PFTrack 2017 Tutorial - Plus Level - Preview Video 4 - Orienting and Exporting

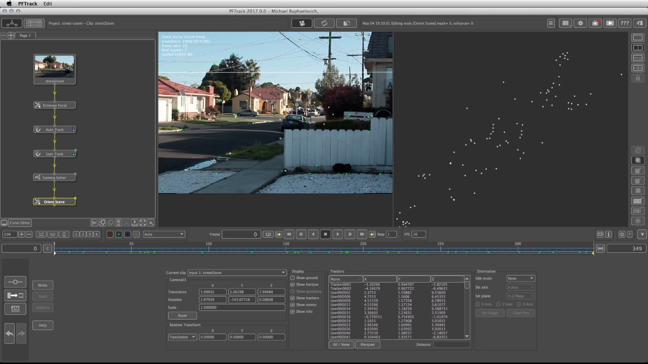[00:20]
can pretty much define by changing the edit mode to axes where each and every one of these axes is going to be so I'm going to turn off the y turn
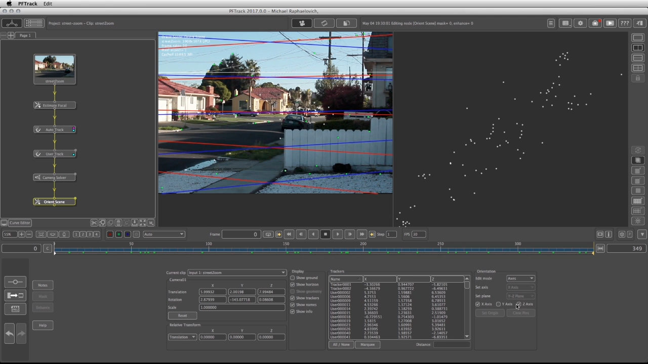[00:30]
off the z let's bring back the cinema view to a single view and then take my x line and define where the x is in the footage